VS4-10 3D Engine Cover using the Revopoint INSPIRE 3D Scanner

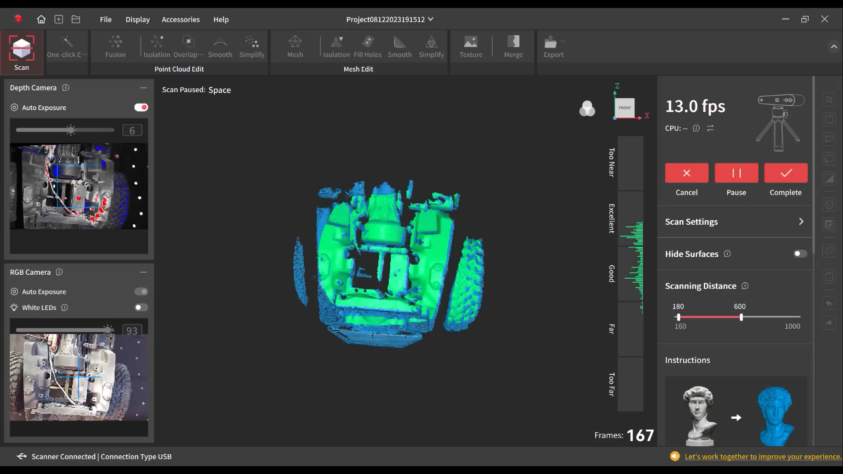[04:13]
I think that that's a little bit easier to use than some of the other softwares that I've used in the past. So that was something that I did appreciate. And again, the width of the area that it picks up at once made this scan super easy to capture with minimal movement of the scanner required. Now, of course, that can cause dead zones without getting all the off angles and things like that.
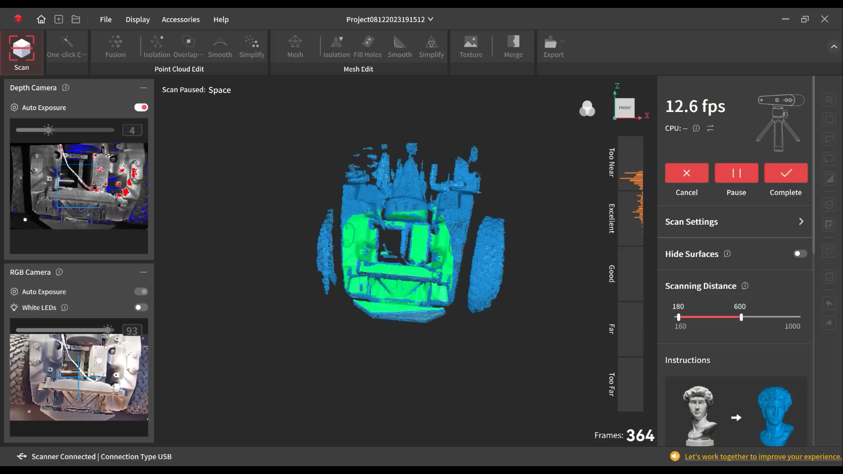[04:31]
But for the data that I knew that I needed for this scan, this was capturing all of the detail.
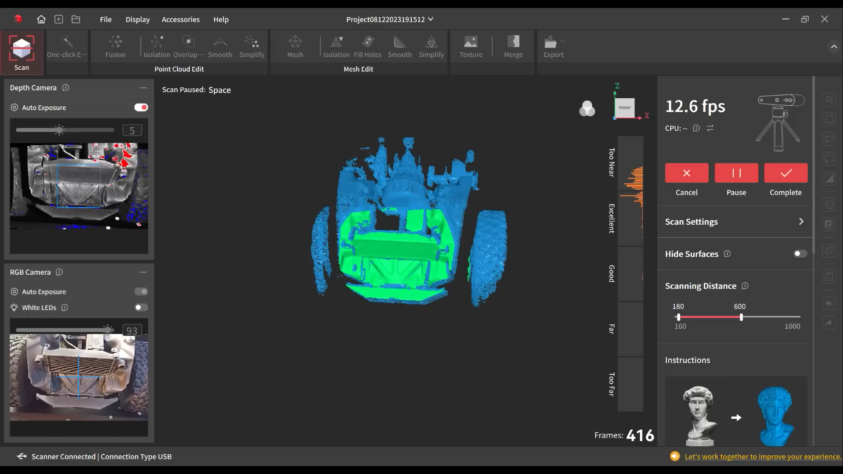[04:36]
And in the end, the accuracy of the scan was dead on.
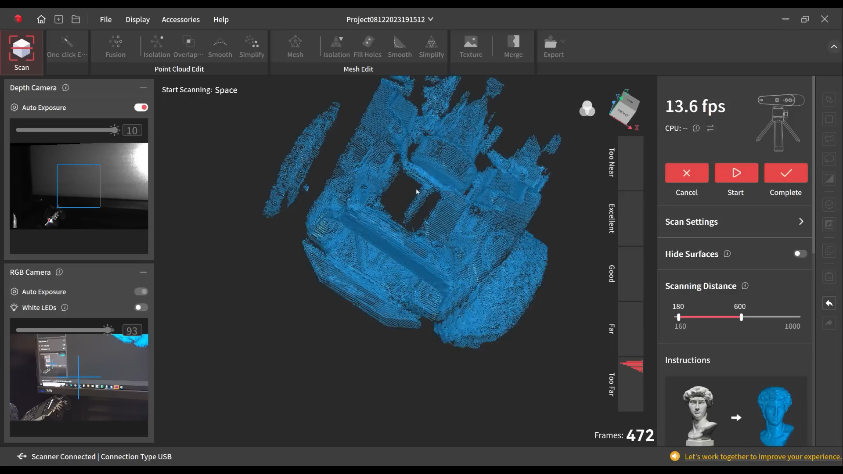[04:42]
The point cloud gives you a decent idea of what it's going to actually mesh together.
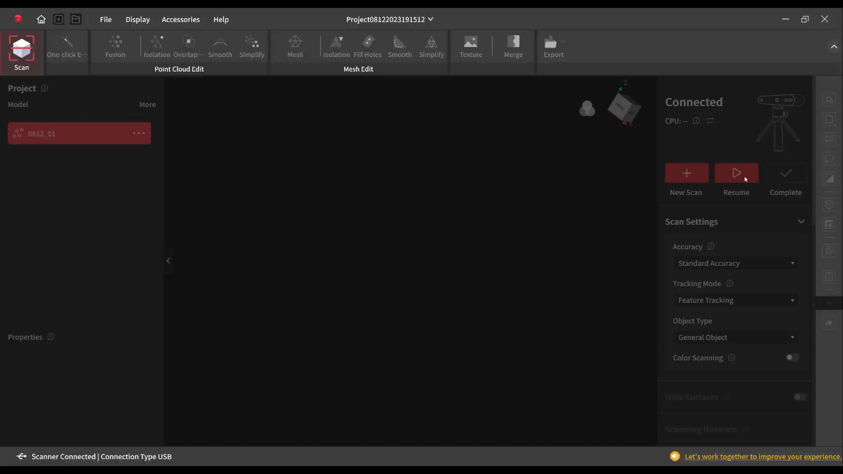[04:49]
Completed the scan. We only had to do one scan for this, even though the Revo software does allow for stitching multiple scans together.
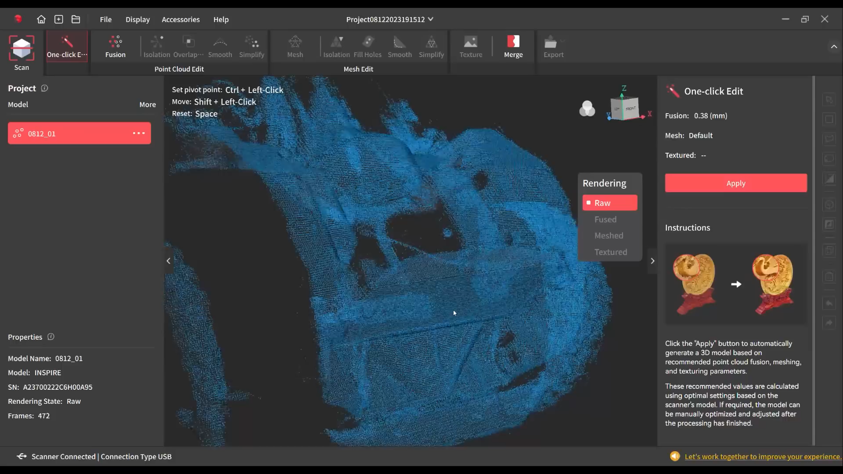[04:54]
Something that I'll definitely get into with more complex parts in the future.
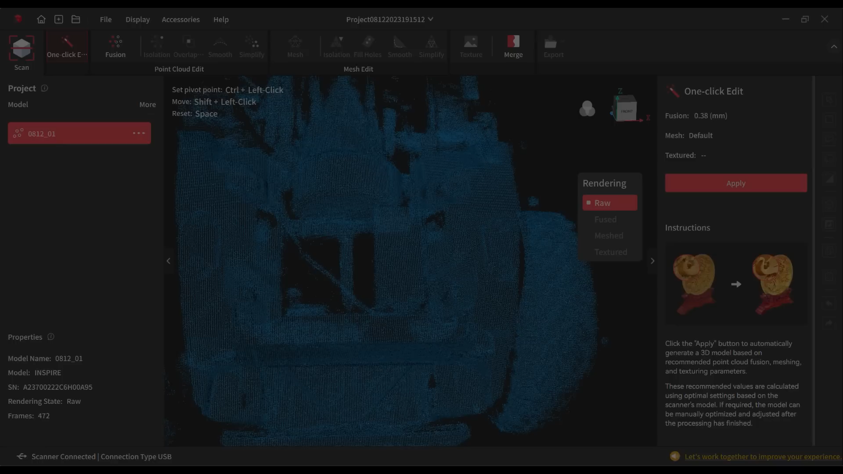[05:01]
The one click edit on this was completely effective. Just clicked through and allowed it to do its meshing on its own.
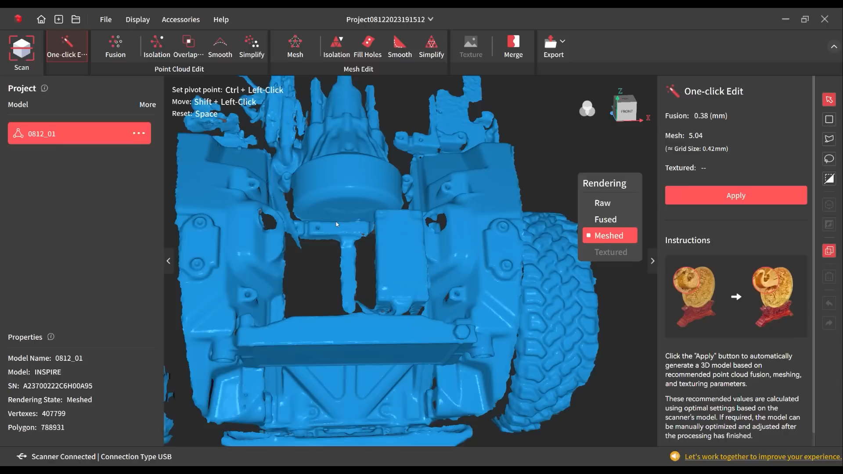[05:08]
I didn't have to do any adjustment of the sizing or anything like that.
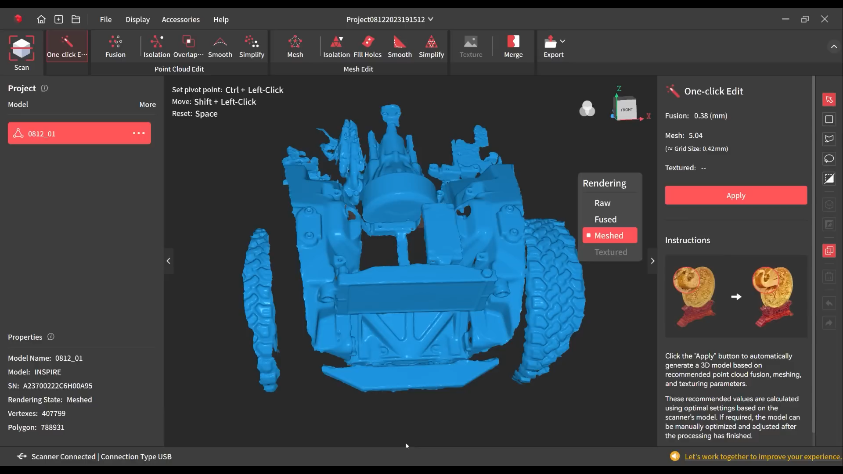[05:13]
Just as it decided was good to go.
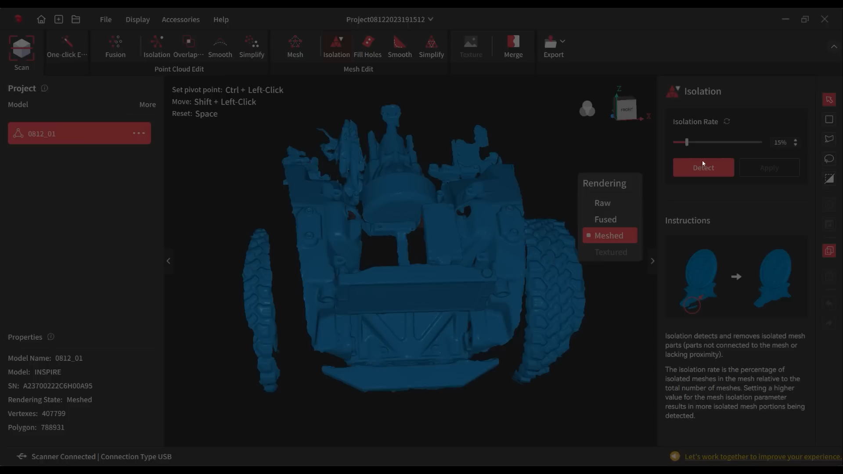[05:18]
I did use the isolation tool here to get rid of some of those bodies that weren't connected.
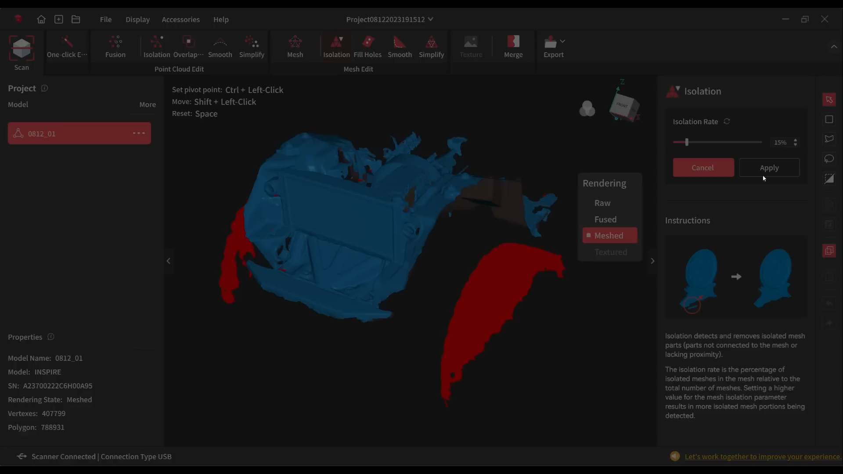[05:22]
In this case, it's the tires of the model. Those weren't important to the data that I needed. From there, I brought the mesh into Fusion 360. I had a mesh file of a 2JZ and I just scaled that to fit. And then from there, I used mesh sections and fit curves to mesh sections to determine where the mounting points were.
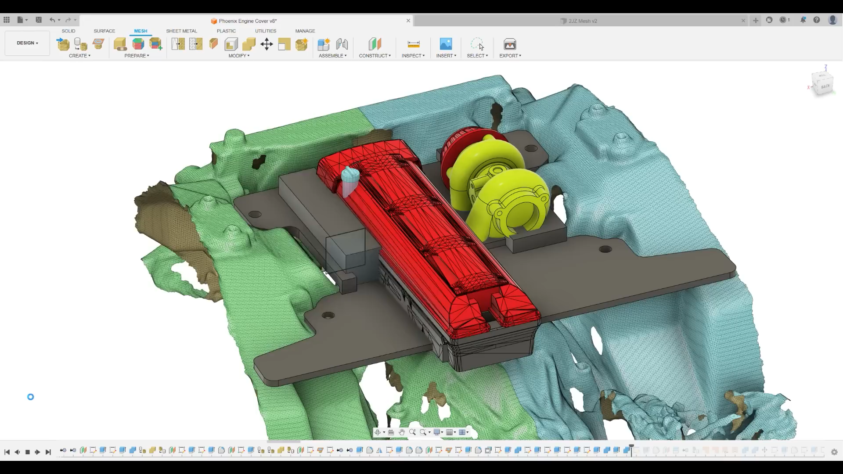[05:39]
Went through there, just trusted the data as it sat. And again, everything in the end turned out to be extremely accurate. I was able to keep parts very close to what the mesh said
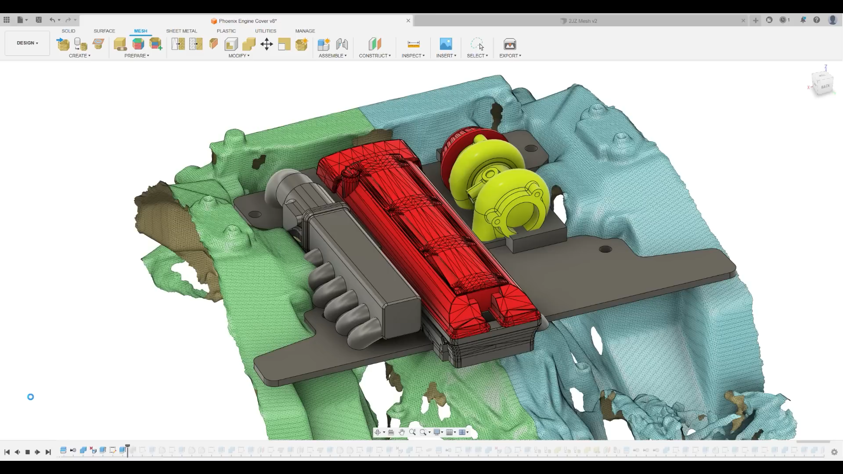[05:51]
and turned out to be just about dead on.